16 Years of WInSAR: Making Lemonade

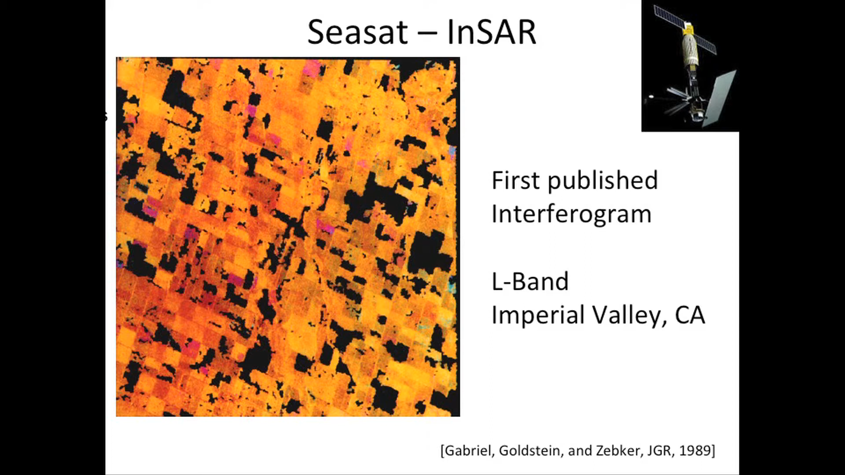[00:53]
This is the first published interferogram by Gabriel Goldstein and Zebker back in 1989.